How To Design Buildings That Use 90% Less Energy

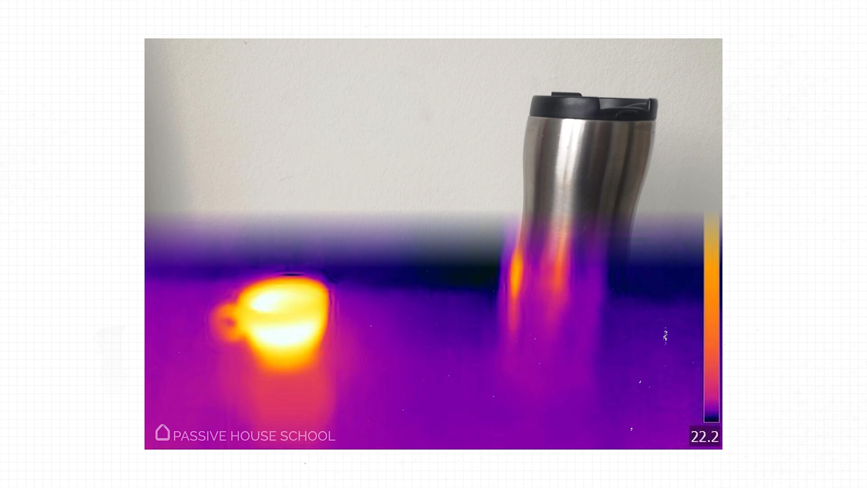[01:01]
much better insulated than the coffee cup so the heat transfer is minimized.